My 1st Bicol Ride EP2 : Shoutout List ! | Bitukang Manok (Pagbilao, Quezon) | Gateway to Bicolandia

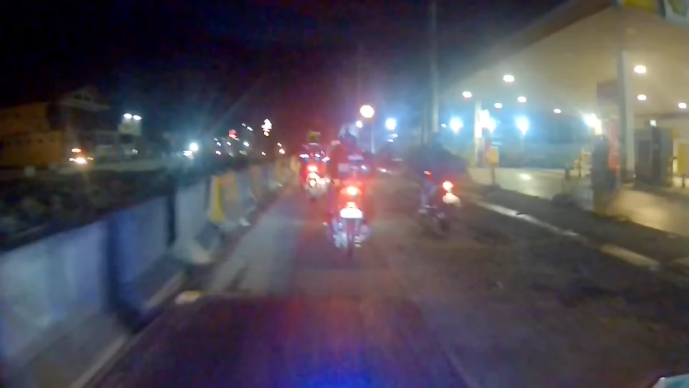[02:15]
Guys, kung napapansin nyo yung dinadaanan ko, may construction road na ginagawa dito sa Lucena. Kaya may madadaanan ka ding mga lubak, kaya daan-daan lang sa pagmamaneho, lalo na kung di ka pamilyar sa lugar na to.